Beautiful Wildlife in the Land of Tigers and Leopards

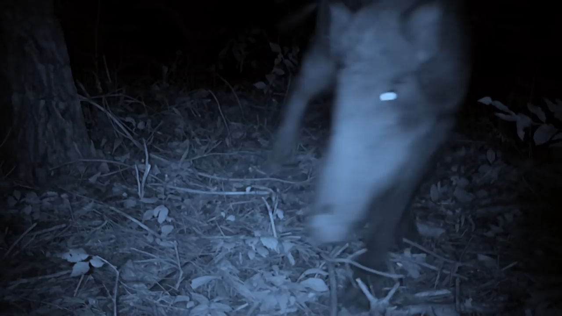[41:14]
Oh, it is headed to that very pine tree.
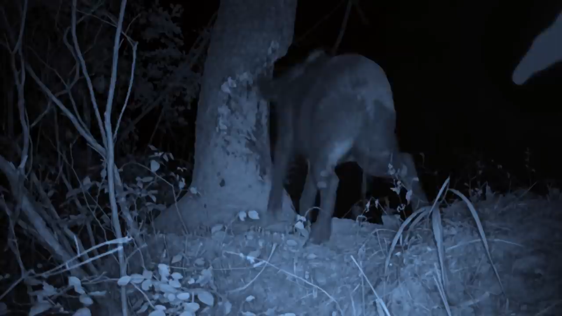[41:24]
It claws at the bark with its teeth to find pine resin. The boar rubs resin all over its body. It is trying to get rid of the persistent mites. Of course, it is also scratching itself where it itches.